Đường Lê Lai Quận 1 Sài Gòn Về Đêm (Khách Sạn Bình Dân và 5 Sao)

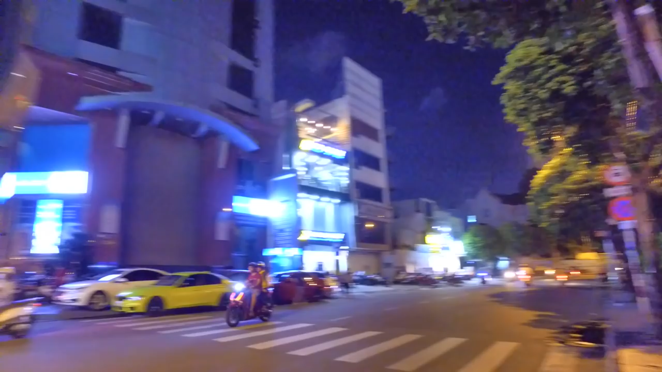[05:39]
và ông ta nhìn bên đây là con đường đường Nam Quốc Cang trên chuyến hành trình thì chúng ta cùng nhìn qua nhìn lại để mình thấy được hình ảnh của Sài Gòn như thế nào và nó đây là quán cà phê Highland
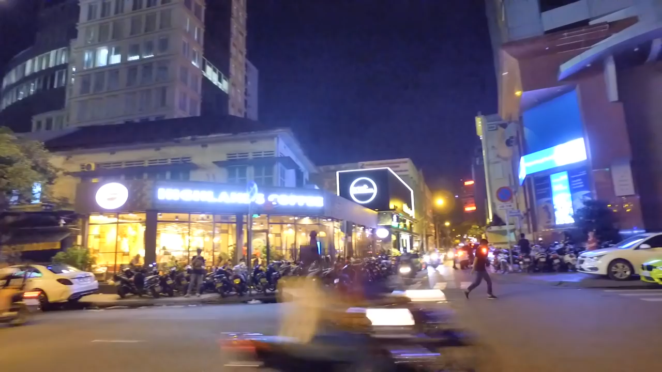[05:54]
nếu đi thẳng con đường này mình sẽ ra đường Bùa Thị Xuân và trường Bá Tông Bá Tông ngày xưa bây giờ là trường Bùa Thị Xuân luôn đó rồi
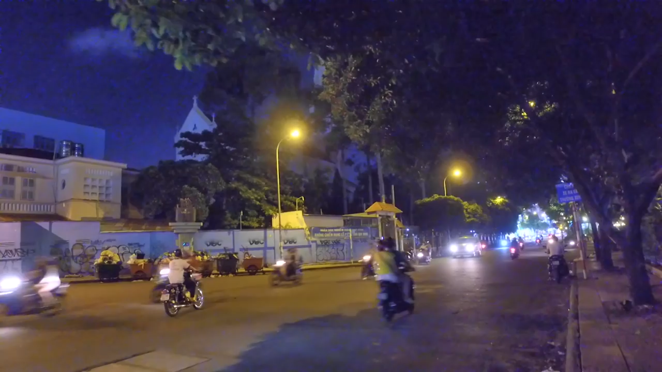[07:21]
Còn hôm nay thì chúng ta đi ngang thôi không thấy mỗi ngày ta bán buổi chiều tắp nập lóc tới tối luôn và nơi đây là con đường Lương Hữu Khánh và nơi hình ảnh ở đây có cái trường tiểu học phía sau cái nhà thờ quỷ sĩ
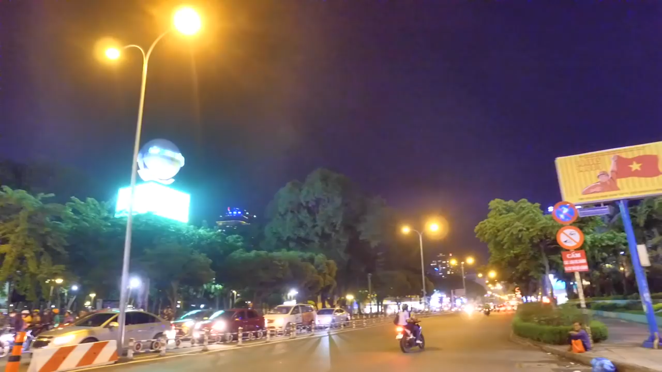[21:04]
Cầu Ông Lãnh và nơi đây chúng ta cũng ra phố Tây được nữa nè mình chờ đèn đỏ xong mình qua qua đường và đến khách sạn New World chúng ta sẽ tạm dừng cái video ở